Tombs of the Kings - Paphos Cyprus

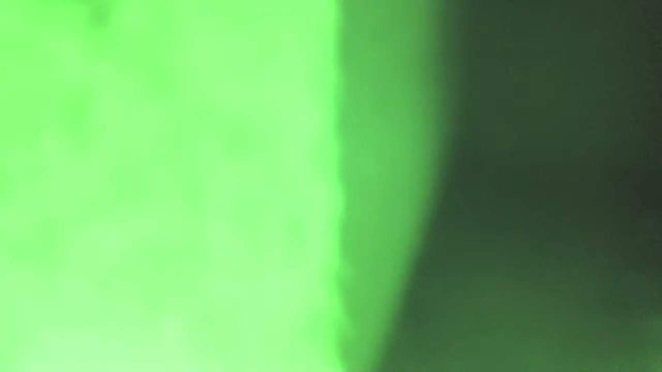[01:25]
There's a slowly rotating dead spider.
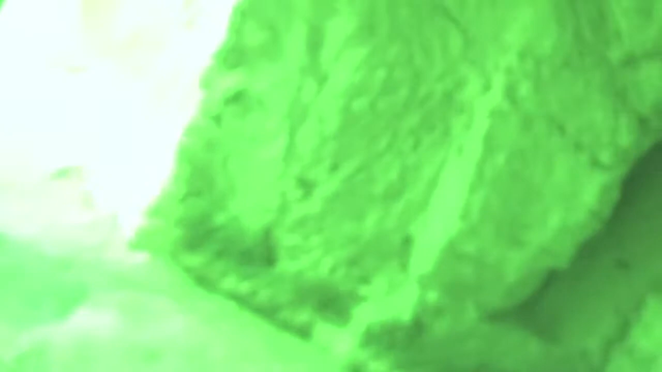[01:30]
Here? There.
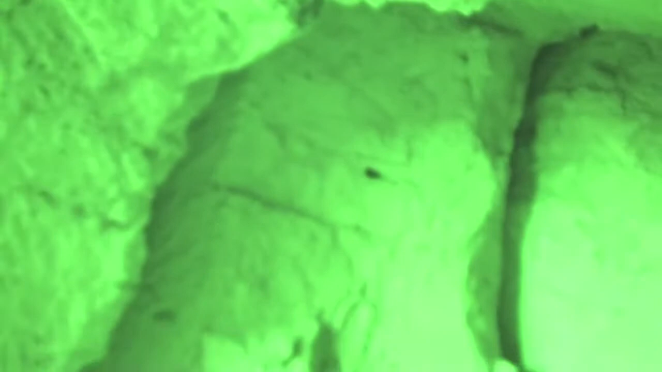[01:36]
Next to my finger. Ah, there we go.
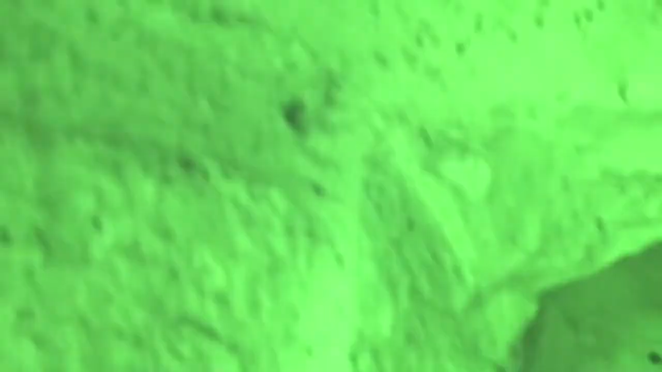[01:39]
And it's slowly rotating, not because it's black.
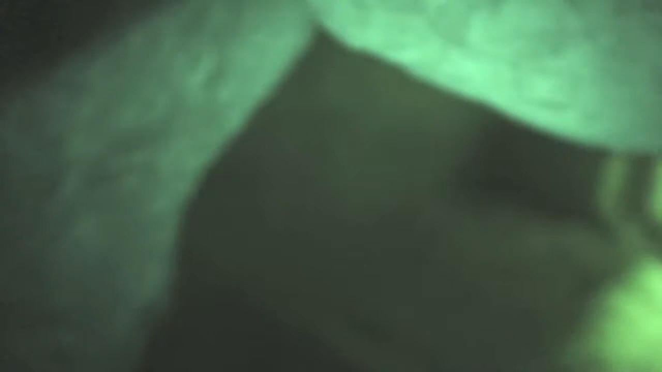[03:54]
Yeah, that's where he told me to go to the other side to take a picture from there.
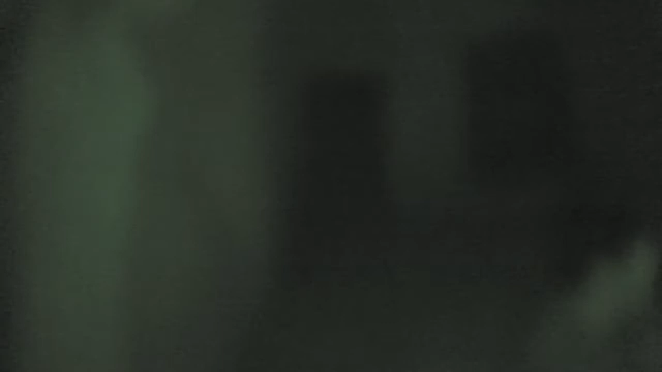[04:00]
Are you using the night vision? Yeah, I am.
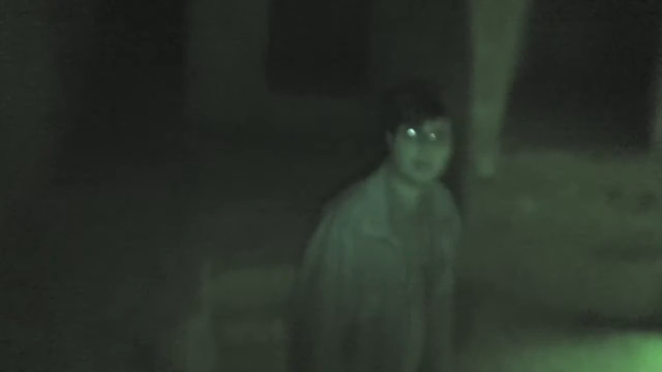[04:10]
Can I see the night vision? Does it go through the clouds?